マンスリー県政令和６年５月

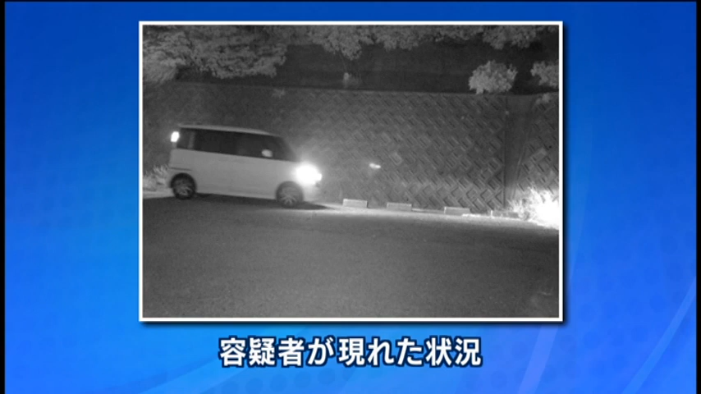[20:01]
次の画像は暗い夜間に不法投棄の後遺者が車に乗って現れた状況を捉えた画像になりますちょっと怪しげですねそうですね次の画像は不法投棄の後遺者が車のハッチバックを開けたまま歩いている状況を捉えた画像になりますこの後不法投棄が行われ後遺者が乗った車が立ち去るところまで監視カメラには映っていました